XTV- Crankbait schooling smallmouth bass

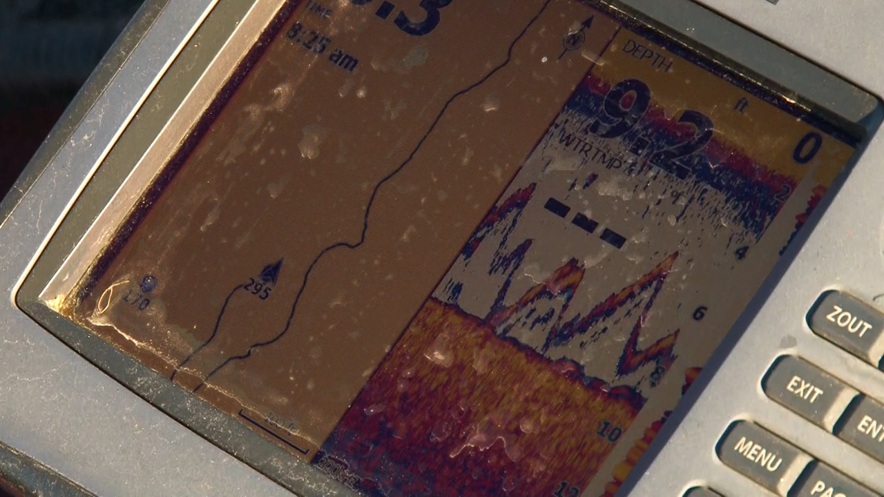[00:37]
You say to yourself, wow, look at all the fish below the boat.